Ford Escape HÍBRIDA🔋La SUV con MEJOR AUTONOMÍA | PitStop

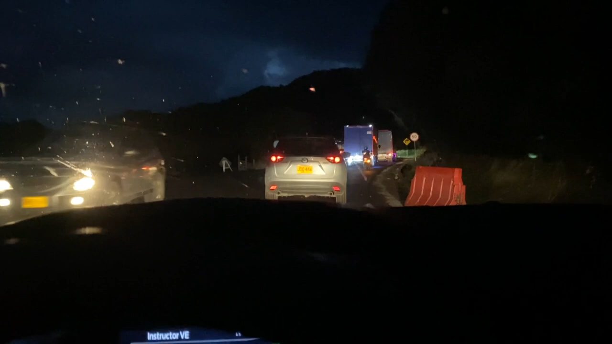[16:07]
En una subida Bastante larga Nos cogió un trancón Y pues ahí El consumo Se eleva Por obvias razones De lo contrario No hubiera